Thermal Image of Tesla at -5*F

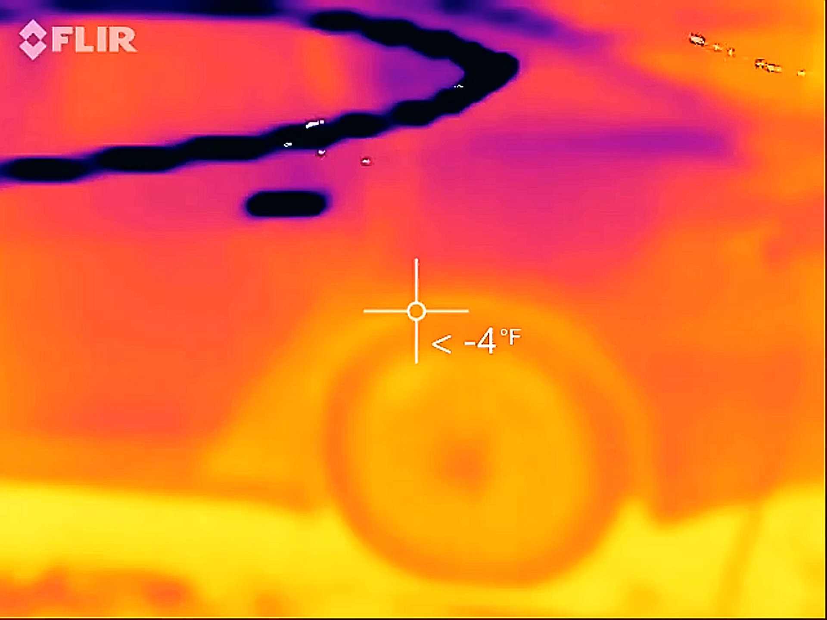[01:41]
I've got an older model FLIR here.
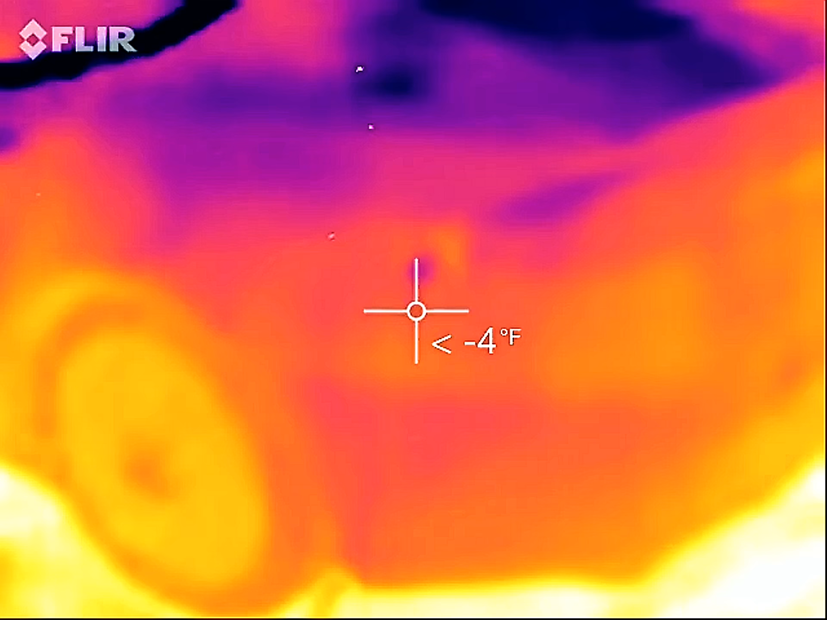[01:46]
It's not drawn anything from the charging cable. You can see the cable there. Going up.
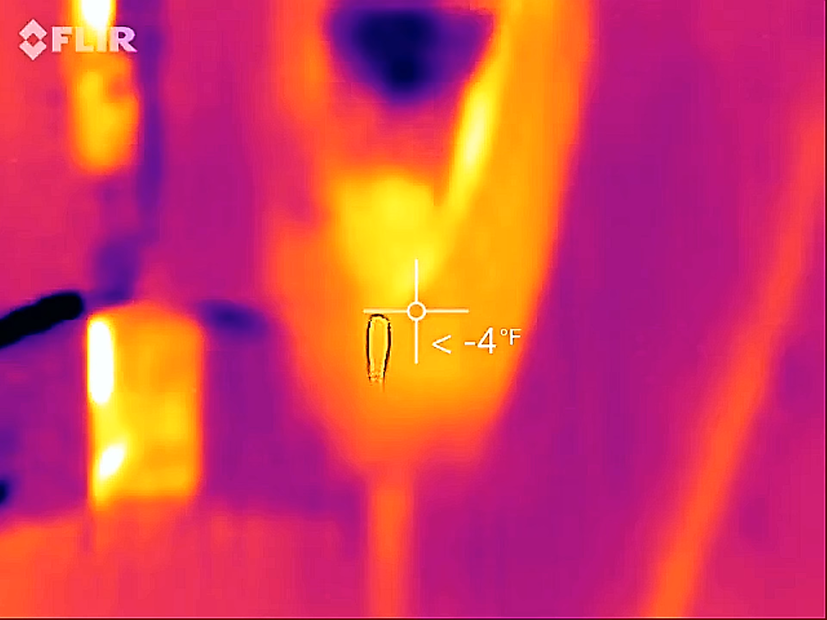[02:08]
Now the UMC apparently has a little bit of heat on it.
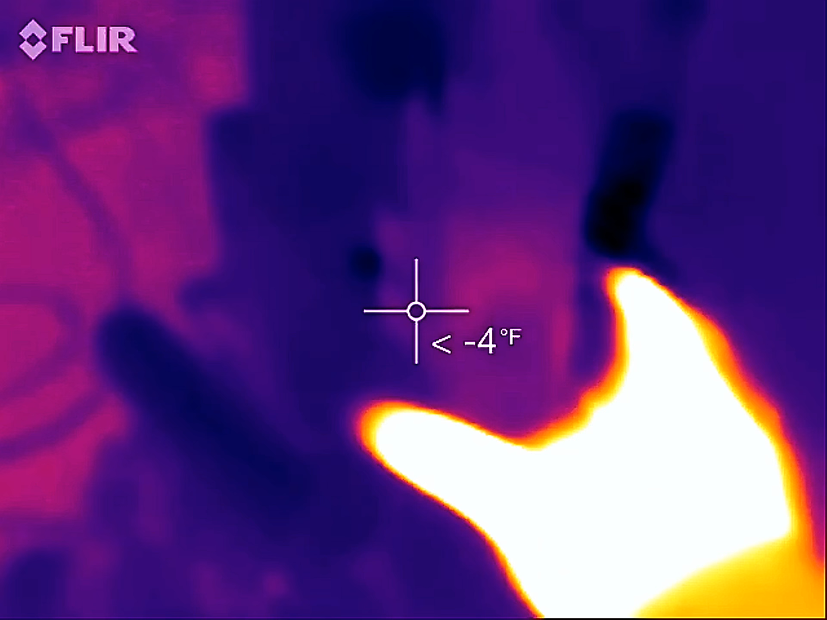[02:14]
Just in comparison. There's my hand.
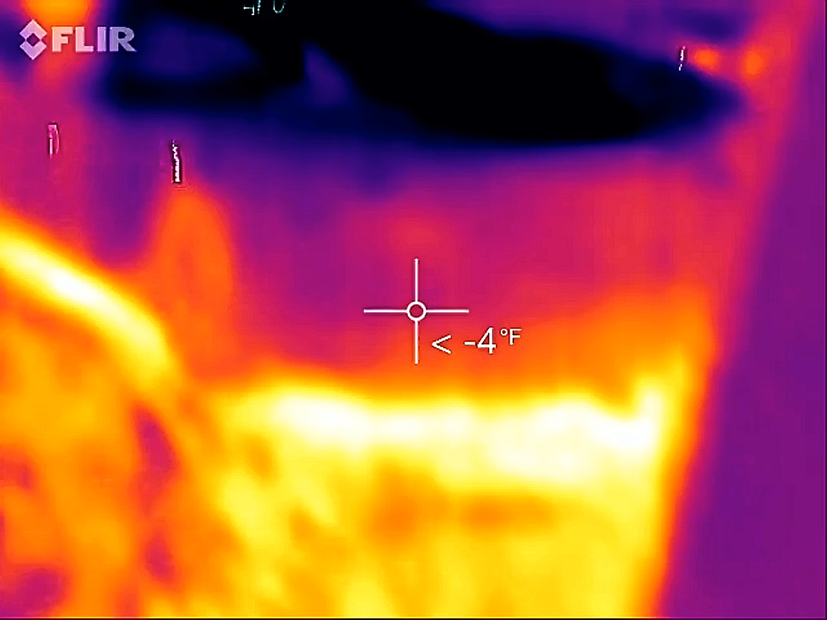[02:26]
That is crazy. I mean, we got home a few hours ago, but other than, you know, the cabin. Heat. There's really nothing.
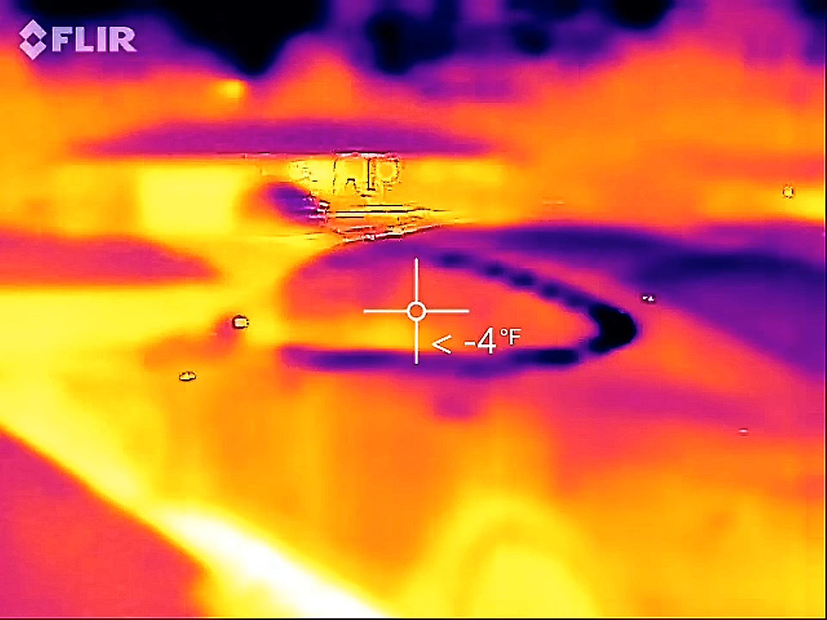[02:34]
My battery was still at, uh, the battery itself was at about 28 degrees by the time we got home.
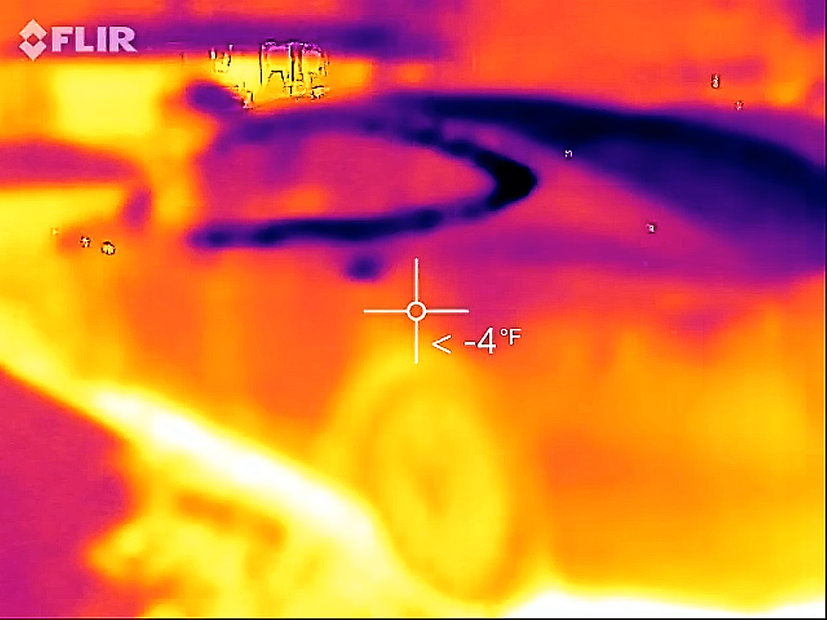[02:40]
And that was after a short freeway drive. All right.
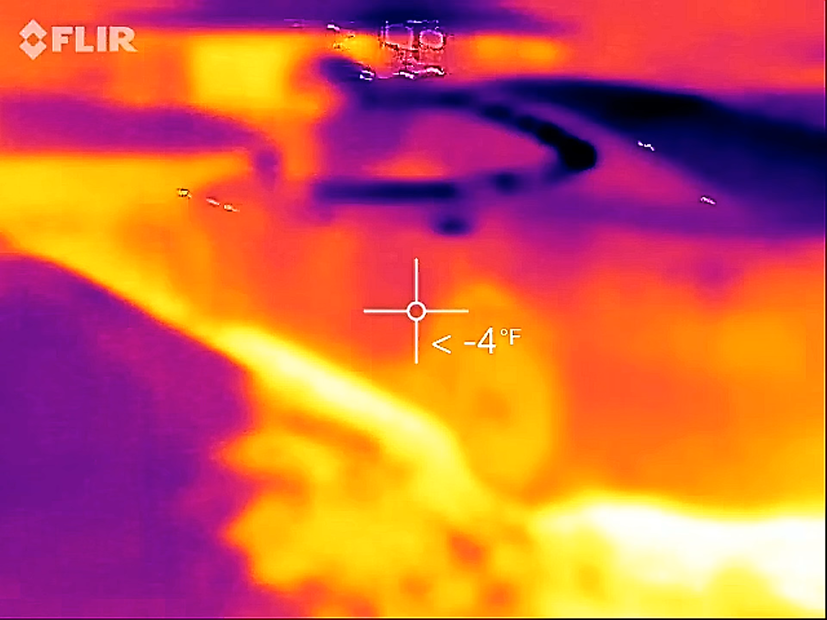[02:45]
Let's just take a little look over here.
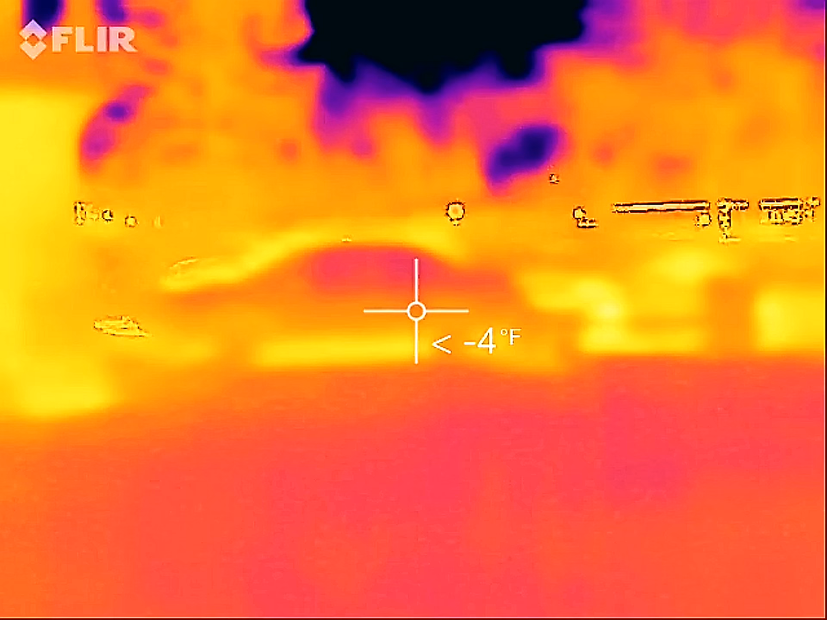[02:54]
Gas vehicles right there. And those were parked before we got home.
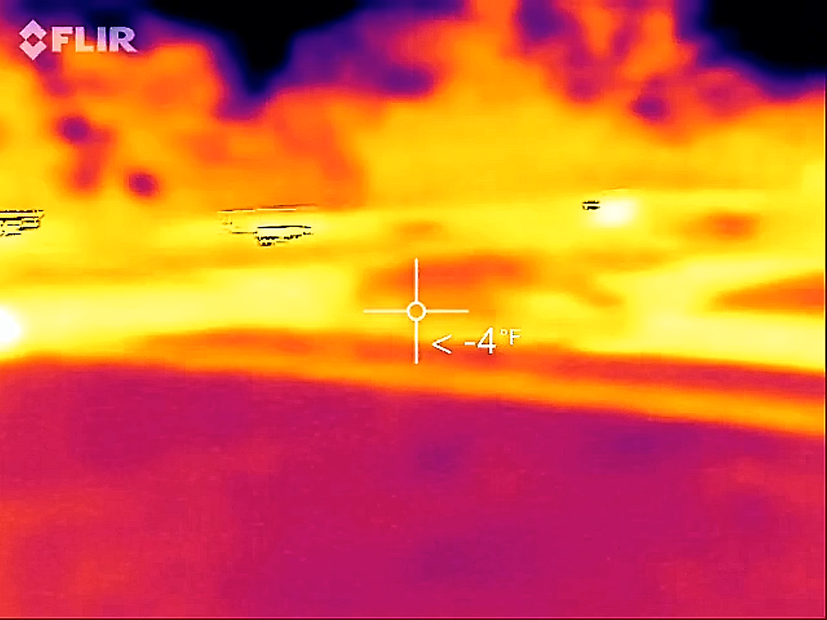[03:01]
And they're still noticeably warmer. That's the engine. Dead center there.
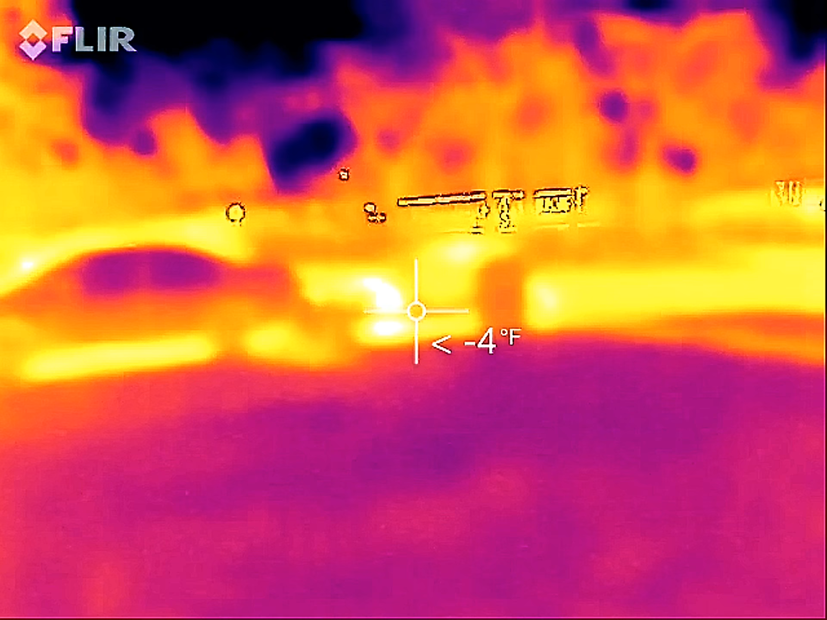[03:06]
Just to go in the backyard and see something kind of neat.